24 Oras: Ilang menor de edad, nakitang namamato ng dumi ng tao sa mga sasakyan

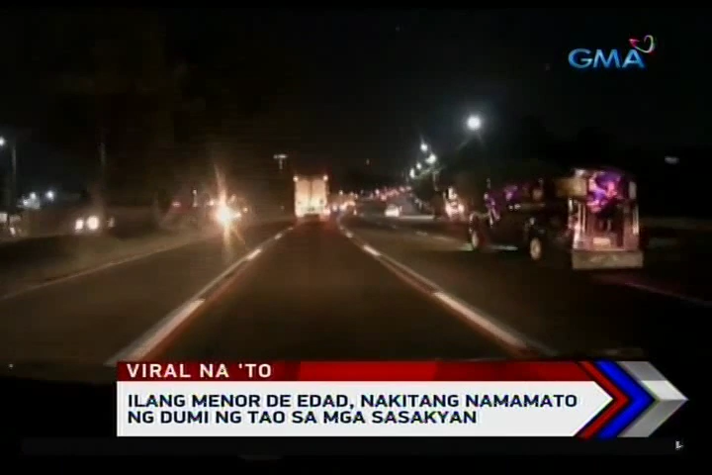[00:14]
Habang binabagtas ng isang TNVS driver ang C5 Southbound Lane madaling araw kahapon, biglang may binato sa windshield ng kanyang asakyan ang ilang minorde-edad na nasa Center Island.